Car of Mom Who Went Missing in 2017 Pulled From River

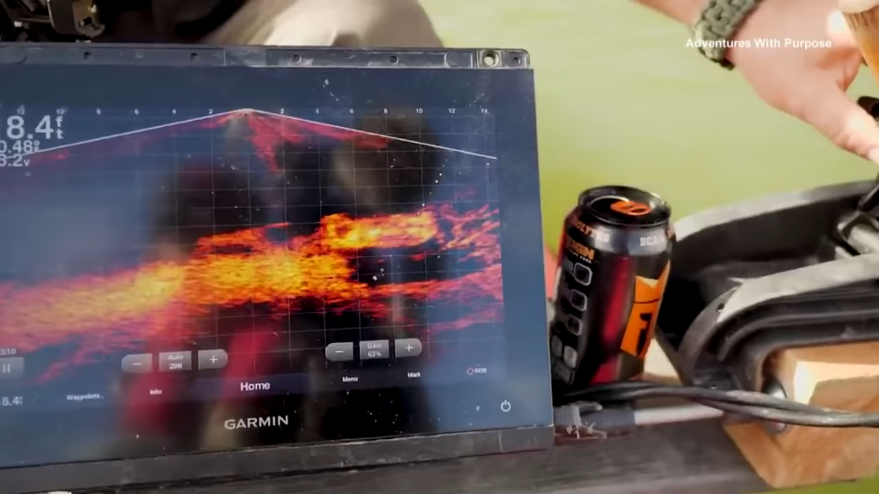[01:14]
I think I see two wheels, right? Do you see those wheels? Yeah, flip it, low point. Yep, right there. There's the front end. It's only eight feet wide.